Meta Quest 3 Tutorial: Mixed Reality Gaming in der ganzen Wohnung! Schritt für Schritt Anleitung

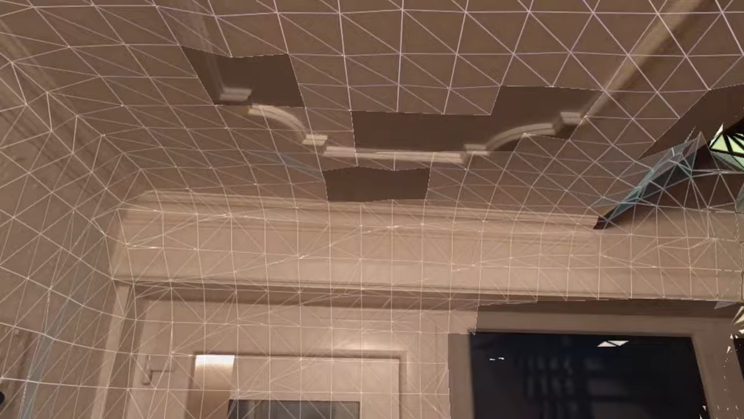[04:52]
So, jetzt nochmal kurz die Decke hier ein bisschen scannen. Das lasse ich aber jetzt hier auch.
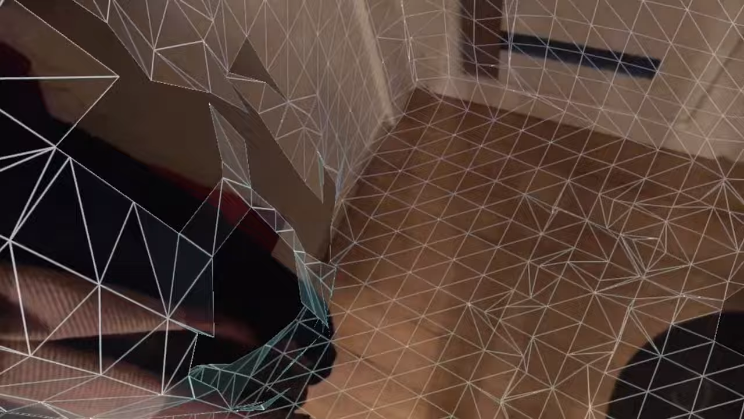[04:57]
So. So, die Decke nochmal hier.
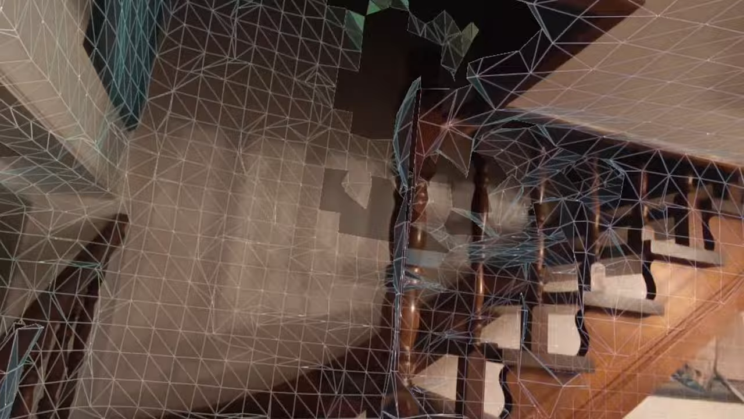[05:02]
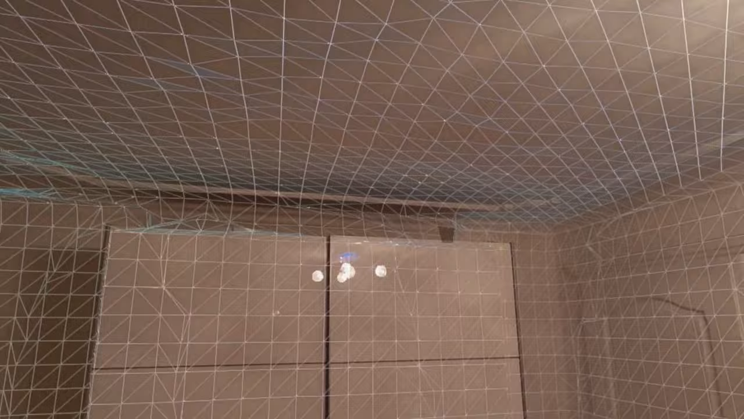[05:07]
damit er auch die passende Höhe hat. Da oben vielleicht nochmal ein bisschen rein scannen.
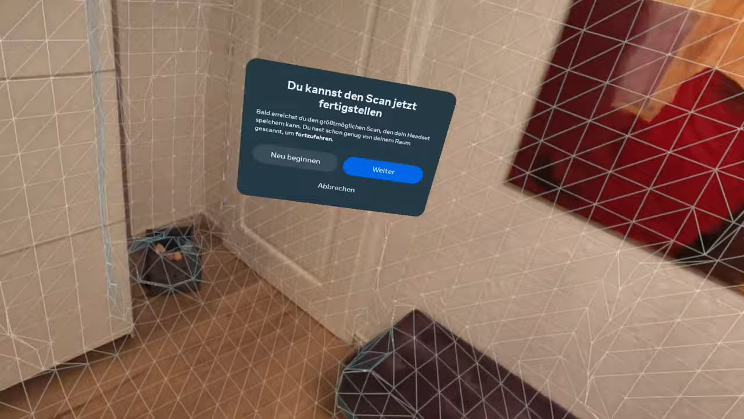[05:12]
Genau, auch super schön, wie er das Gitter hier darüber legt.
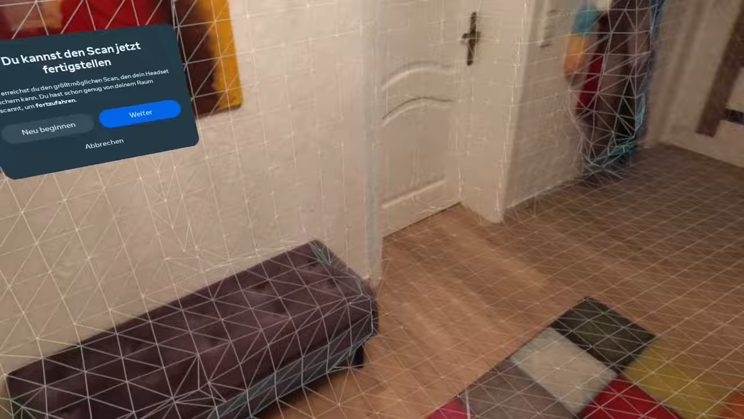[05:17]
Also er kennt richtig viel. Die Scan-Methode ist schon sehr, sehr ausgefeilt, finde ich.
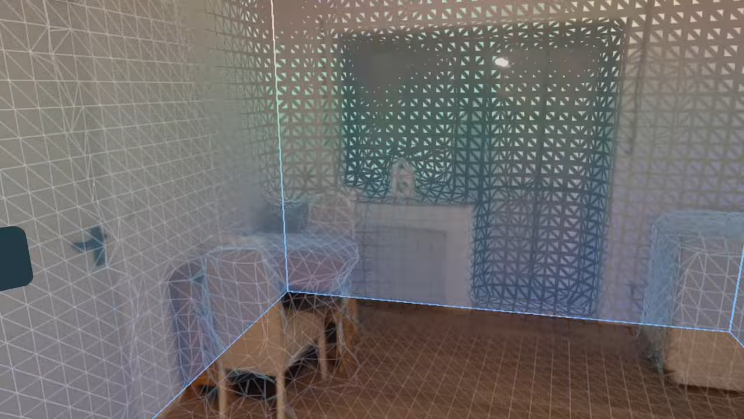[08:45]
Jetzt wird der Raum gespeichert. Und jetzt könnt ihr auch noch Möbel hinzufügen.
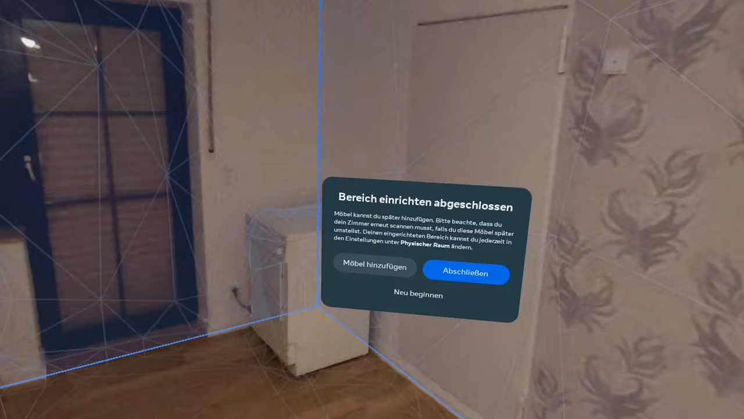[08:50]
Wenn ihr das wollt, Möbel hinzufügen. Es ist besser, wenn man es macht.
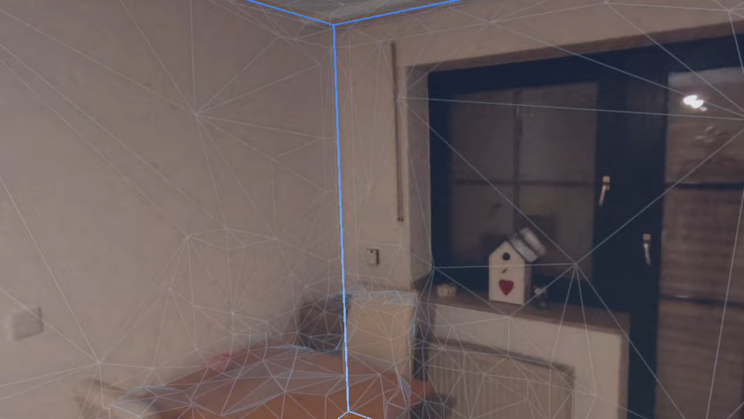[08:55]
Dann könnt ihr Mixed Reality an einen Tisch einfügen. Hier gehen wir jetzt hin.
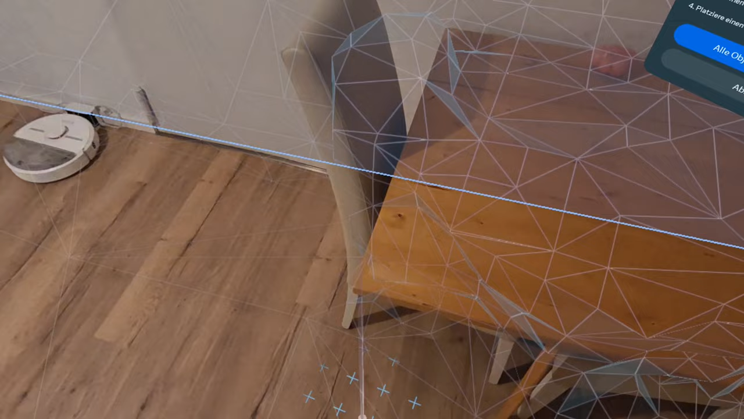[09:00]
Ich möchte einen Tisch einfügen. Pass unten hier an der Ecke. Das will ich hier jetzt mitnehmen.
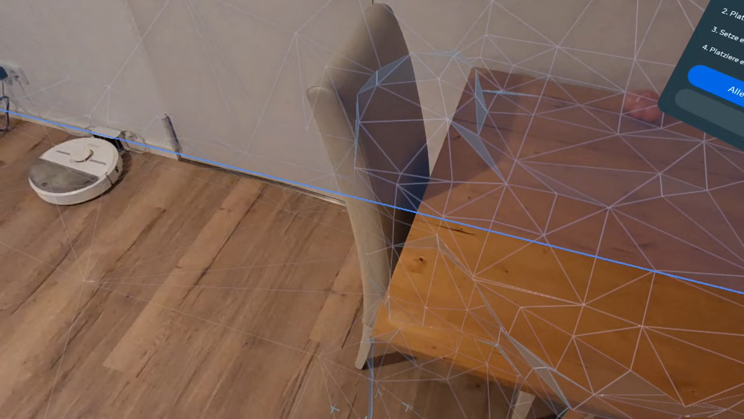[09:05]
So.
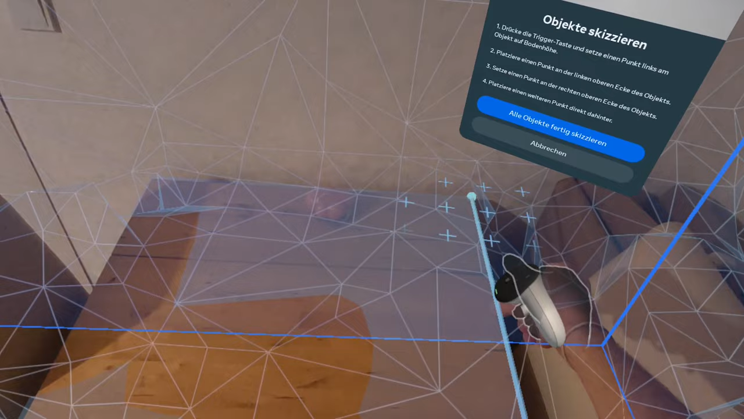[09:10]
So, und schon habe ich den Tisch gespeichert.
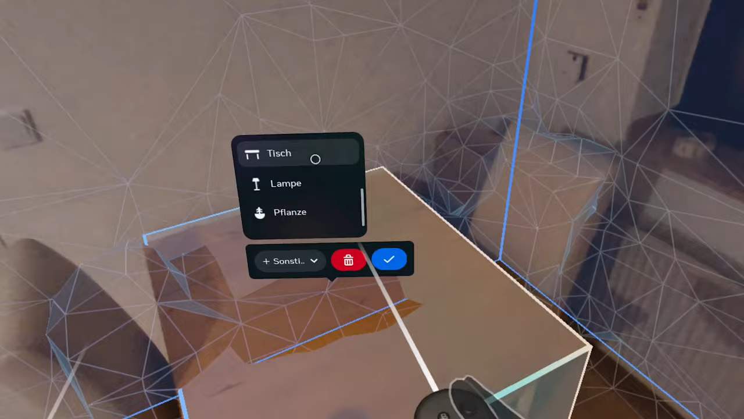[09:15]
Oder gescannt. Oder eingetragen, wie man es auch immer nennen möchte.
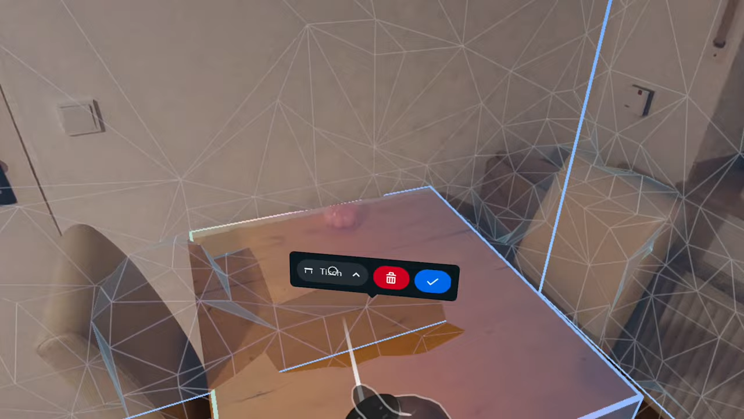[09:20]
Jetzt auch wirklich als Tisch, dass die Quest auch weiß, okay, das ist ein Tisch.
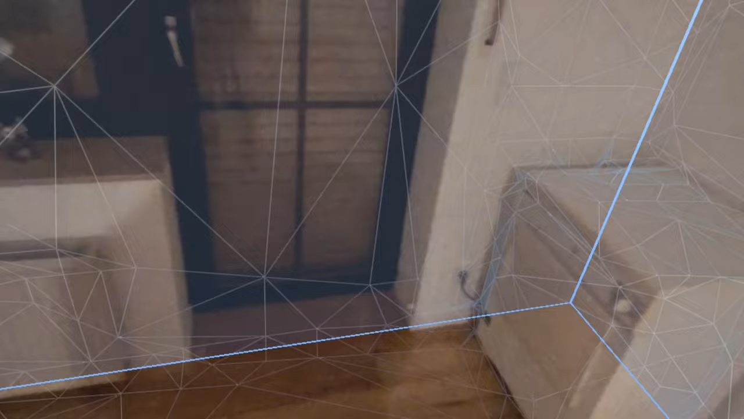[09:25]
Und die Dinger hier nehme ich eigentlich auch, also den Trockner hier, den nehme ich auch als Tisch.
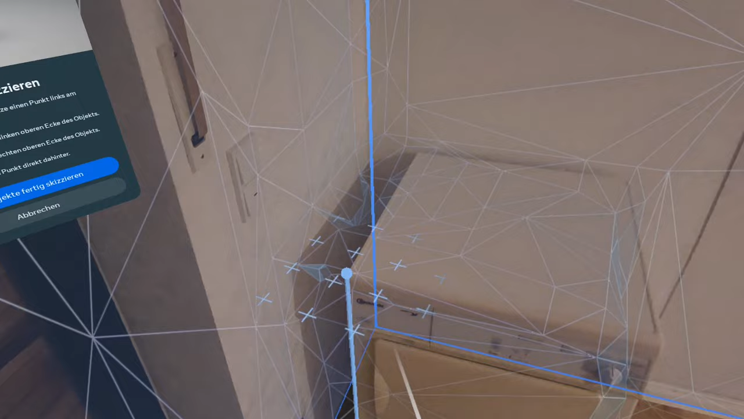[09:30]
Und da werden dann bei Mixed Reality Anwendungen auch halt Sachen liegen.
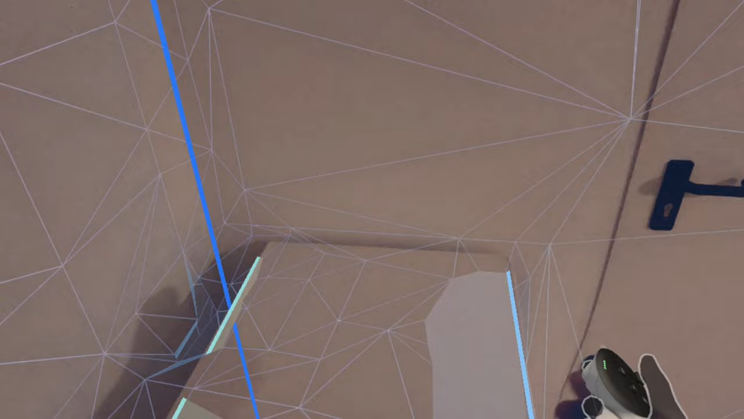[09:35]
Ne? Das passt dann auch ganz gut.
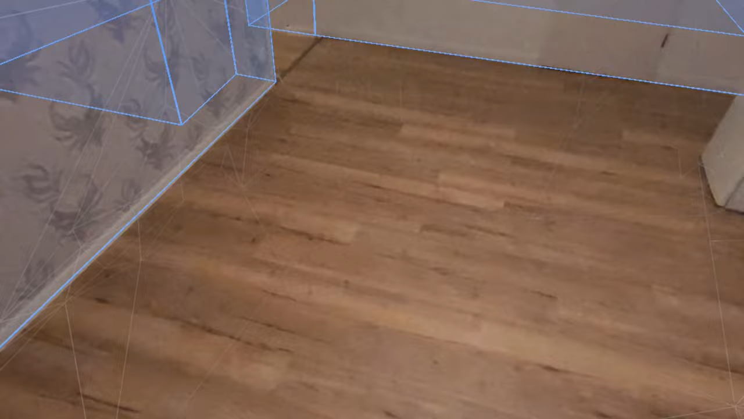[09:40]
So, da ist das Menü. Ich habe es gerade gesucht.
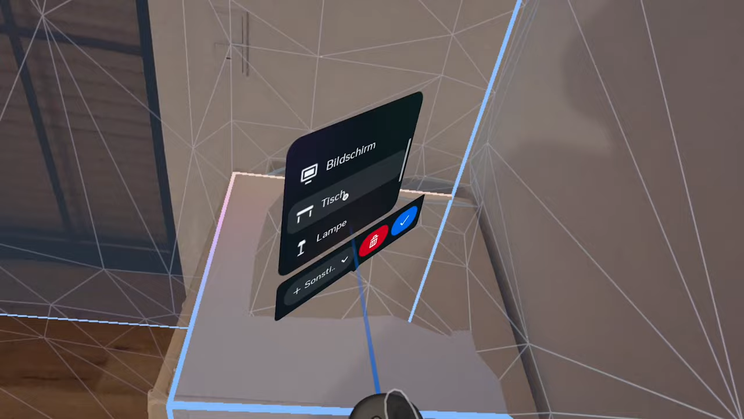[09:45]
Tisch. Und wenn ihr jetzt andere Sachen habt, wie ein Regal oder sonst was, das könnt ihr dann halt auch einscannen.
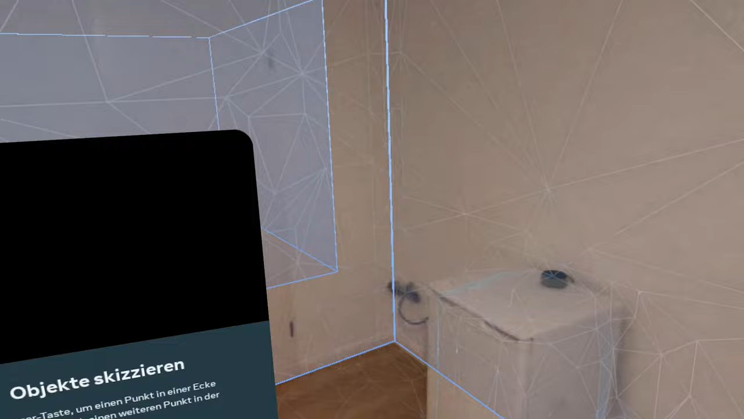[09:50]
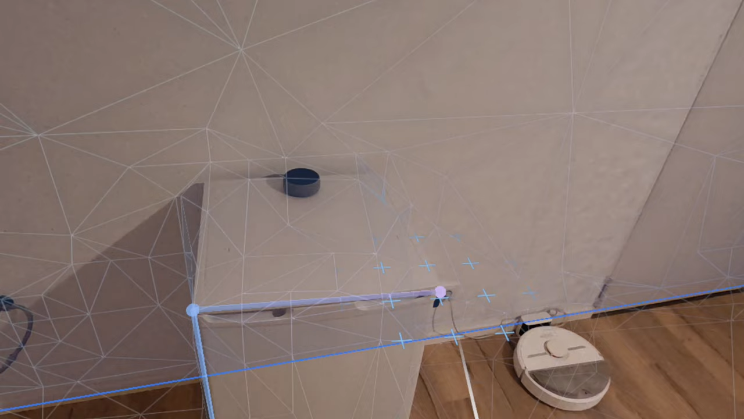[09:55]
Den deklariere ich jetzt auch als Tisch, den kleinen Kühlschrank hier. So. Tisch, zack. Fertig. Und
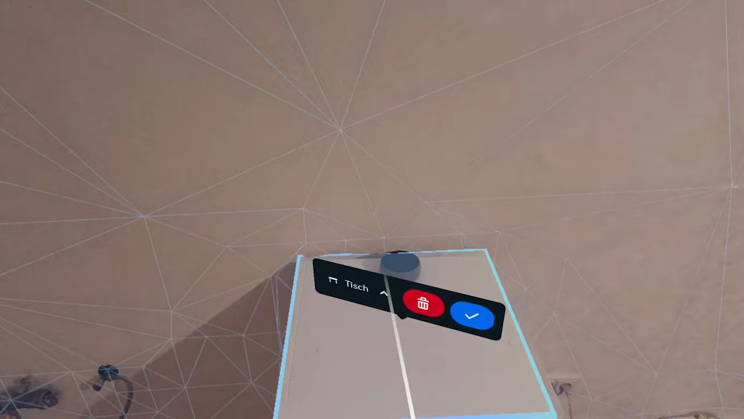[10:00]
Das könnt ihr halt mit allem machen.
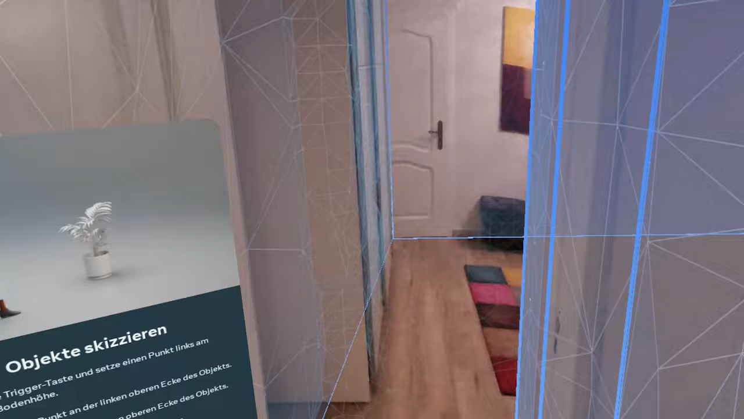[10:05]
Ne? Ich könnte jetzt hier auch noch ein Regal oder sonst was deklarieren.